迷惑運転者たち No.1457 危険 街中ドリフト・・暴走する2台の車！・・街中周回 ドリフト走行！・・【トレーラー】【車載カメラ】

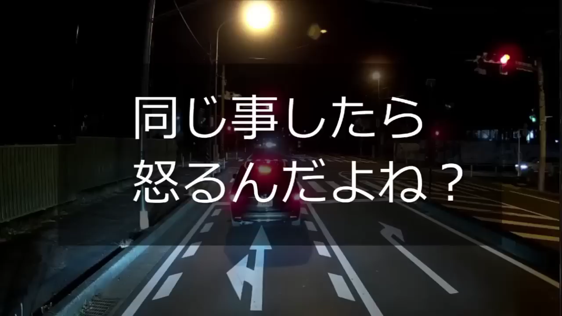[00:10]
賛否あるだろうけど、うわこいつもう本当にギリギリだぜおい、おいおいこすんなよほら、相方同じようなギリギリの幅でよ、トラックの脇通ったらどう思うんだ？きっとこういう奴らってのはわがままだよな。自分が許されて、まあ、やられたら幅寄せ食らったとか、ほざくんだろう。
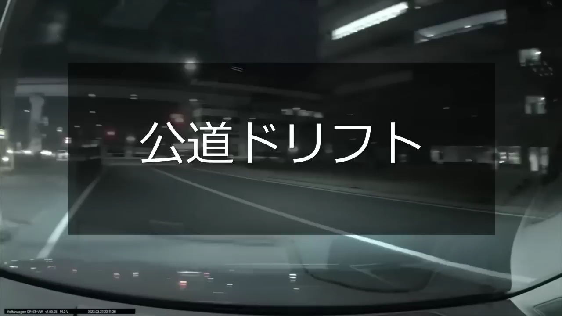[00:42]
あ、すごいすごい。 うわ、来た来た、ドリフトしてんのバカじゃねえの。こんな行動でアホだろ。アホだろこいつら。
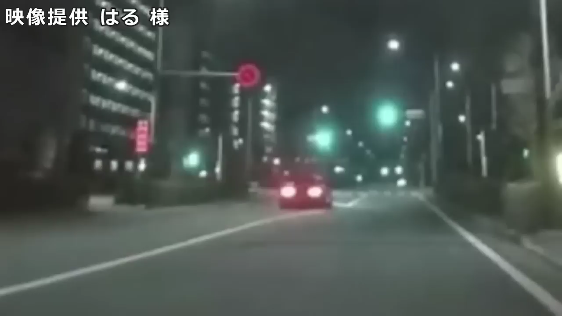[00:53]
アホだろこいつら。これ何？ 俺じゃんけんする気はないけど。